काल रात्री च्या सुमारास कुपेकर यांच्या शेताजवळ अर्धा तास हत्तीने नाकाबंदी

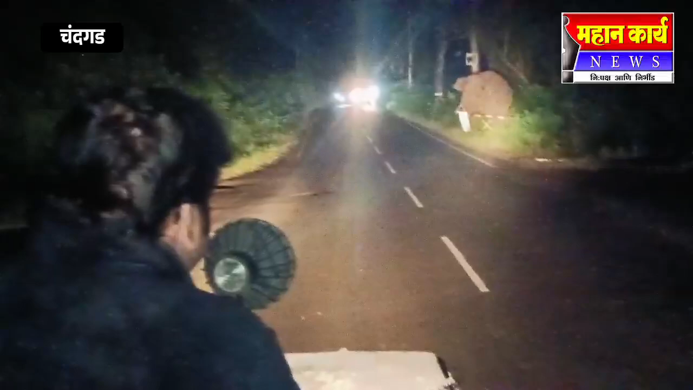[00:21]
अंतर हत्ती जंगला मदे हुस्कावन लावनेत येशस्वी जले त्यान अंतर रस्ता वहातु के स्मुखुला